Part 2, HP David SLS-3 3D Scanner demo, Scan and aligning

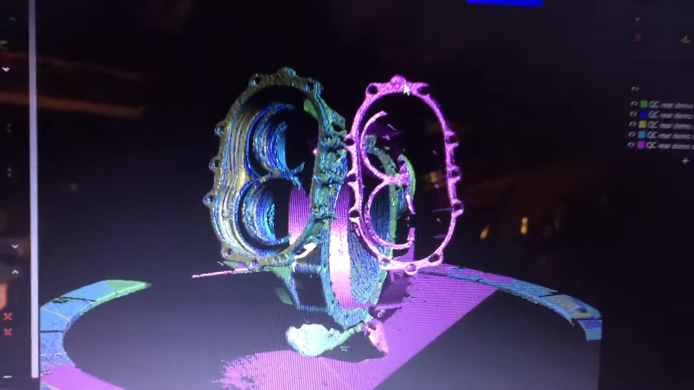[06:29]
will align these two scans together sometimes if you get real far apart with these it won't
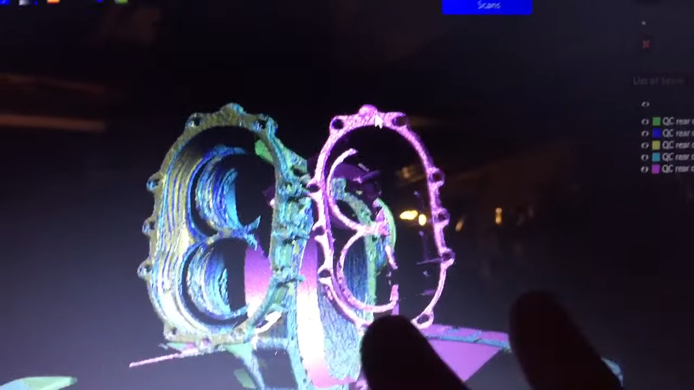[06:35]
most times it will sometimes you need to pick another area to get
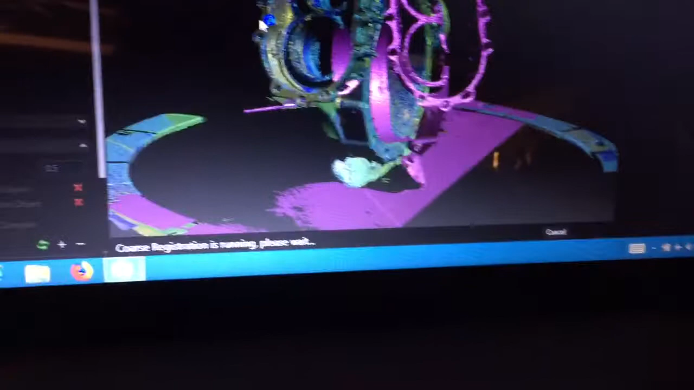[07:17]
let the software it says course you see this is a course registration is running
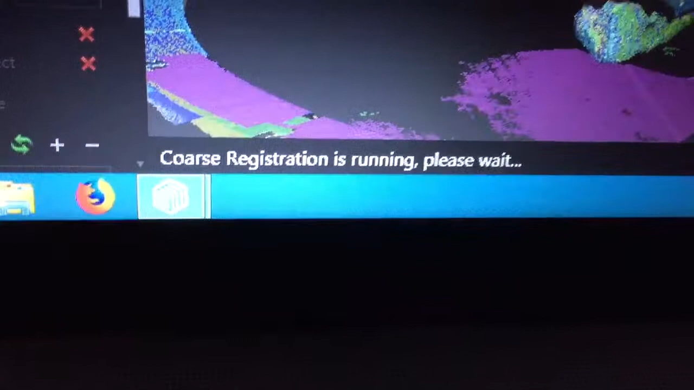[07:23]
please wait let's see if the software can move these two parts together
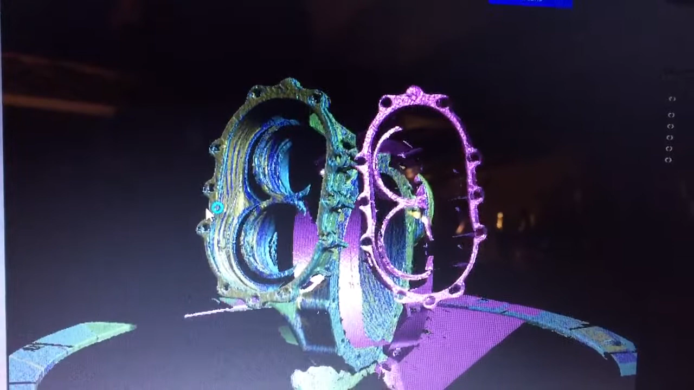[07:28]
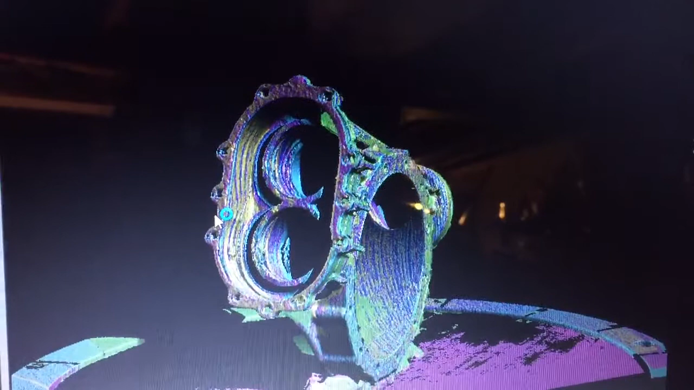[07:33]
and it did just that it lined them up again this is a course registration
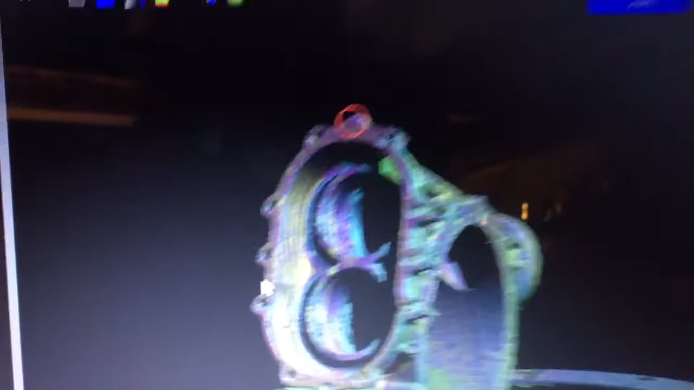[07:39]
now you can see our purple area the areas that it used from the purple scan
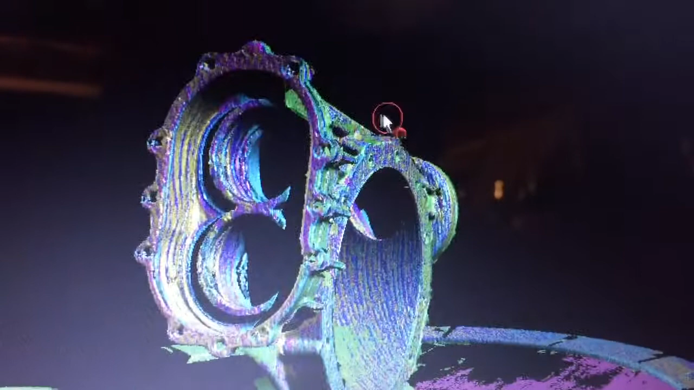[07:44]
again if that scan didn't come out right or something we could click over here on
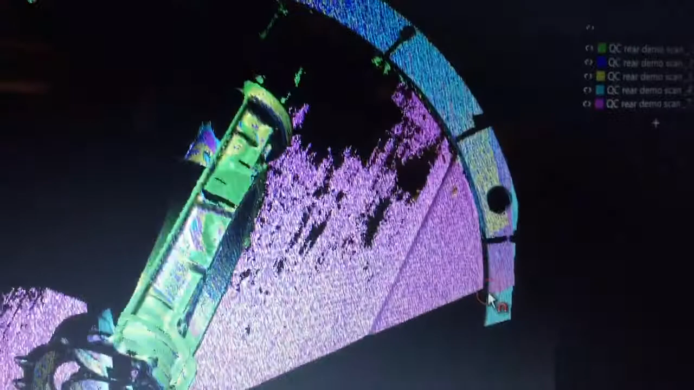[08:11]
and everything is lined up good again don't expect it
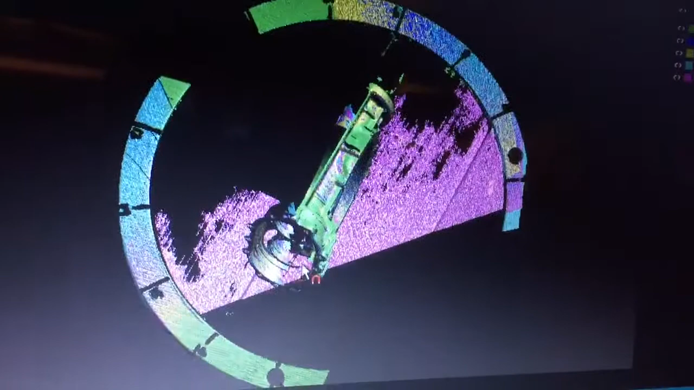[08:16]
to look real nice at this point we are just aligning individual scans
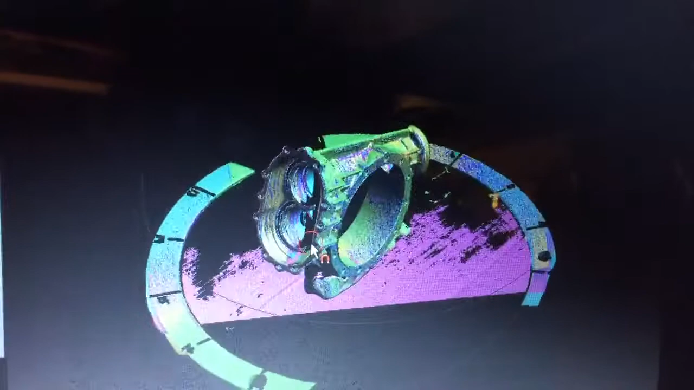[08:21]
and you notice in this area here since I am using
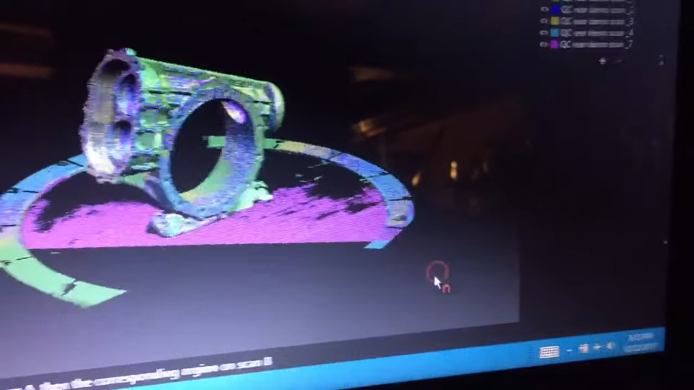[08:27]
black it is not picking that up this is no problem this is actually
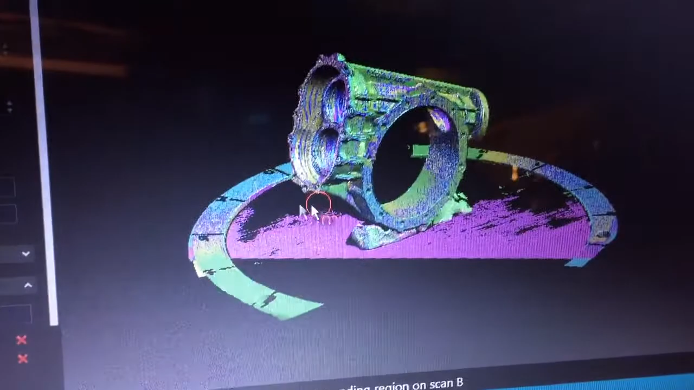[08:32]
very easy to remove let me remove an area for you and I will say
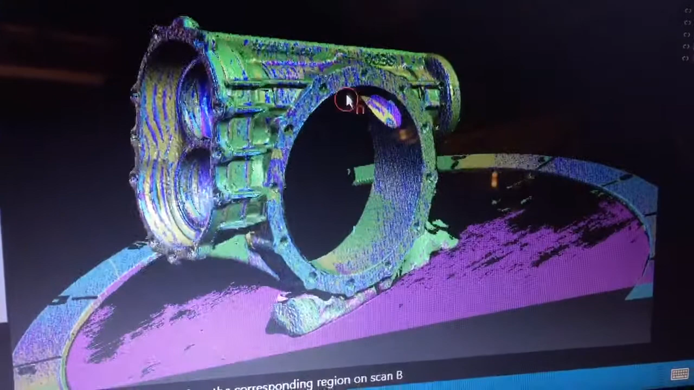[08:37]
that clay is your friend when you're scanning right down here
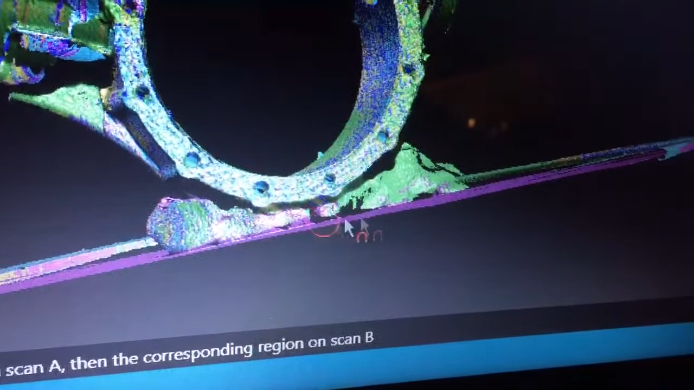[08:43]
I have some black clay now sometimes it picks up the black clay in the scan sometimes
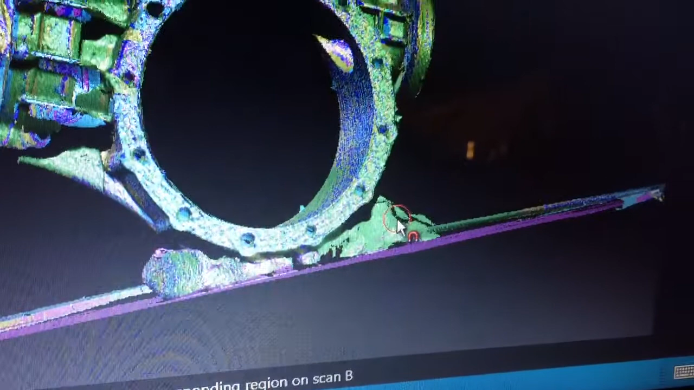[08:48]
it doesn't but it's showing the clay in the scan right now and since this
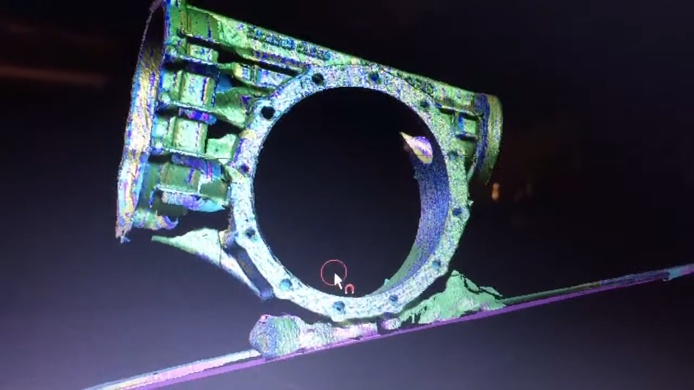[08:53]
is going to be turned you're going to do one series of scans around like this to
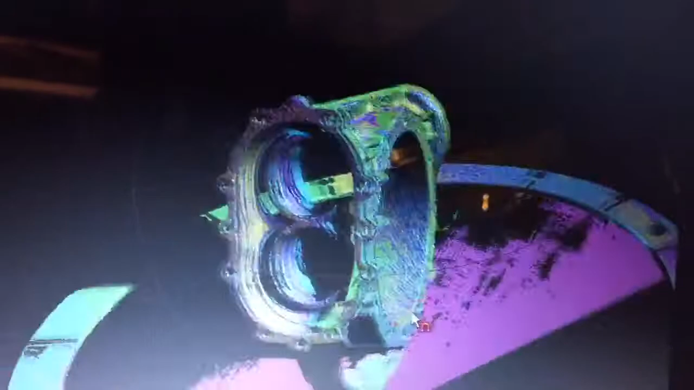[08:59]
get all sides and then you're going to want to take this part and then lay it on its side so
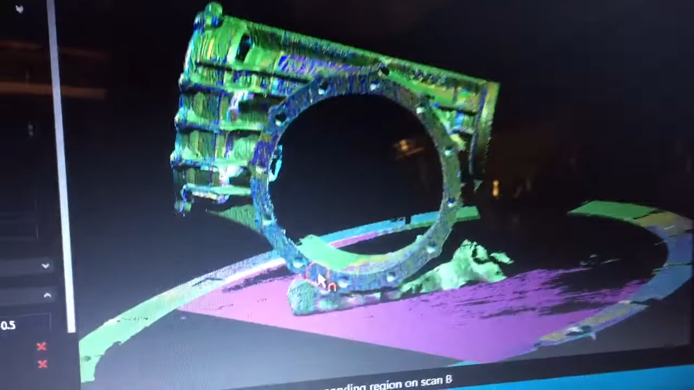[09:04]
you can catch other angles with the camera like underneath the fins here of this rear